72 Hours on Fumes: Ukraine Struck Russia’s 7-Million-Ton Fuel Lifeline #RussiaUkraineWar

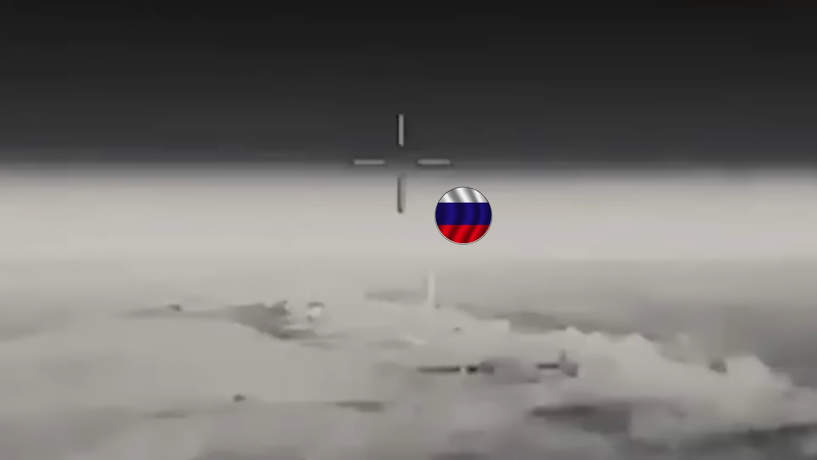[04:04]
With the tethered feed restored, the drone navigated into the target clearing.